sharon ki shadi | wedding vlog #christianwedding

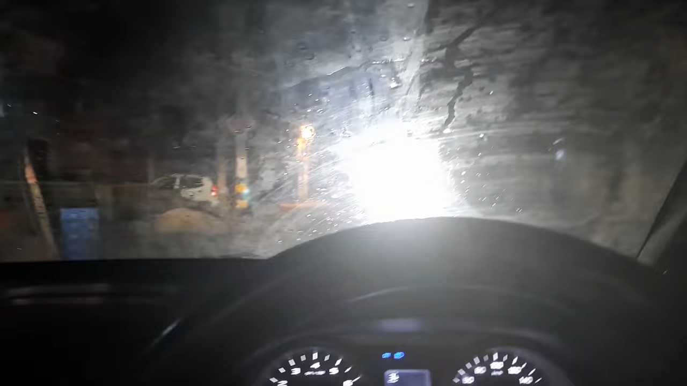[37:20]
अभी हम घर नहीं पहुँचे हैं, अब एंट्री कैसे लेंगे, बारिश तेज नहीं है, हल्की फुल्की बारिश है।